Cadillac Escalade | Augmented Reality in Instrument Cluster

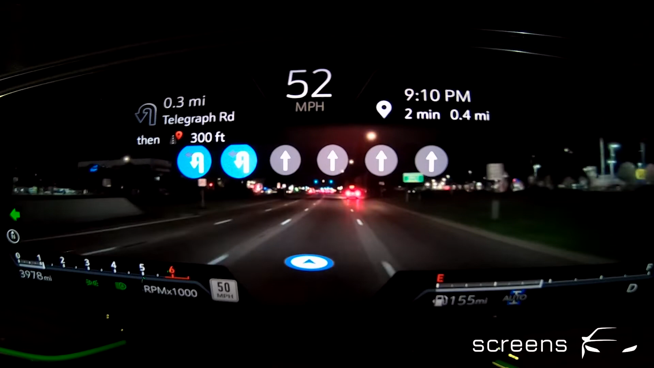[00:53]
We can change lanes with augmented reality in the instrument cluster. We can change lanes with augmented reality in the instrument cluster. It standsjän on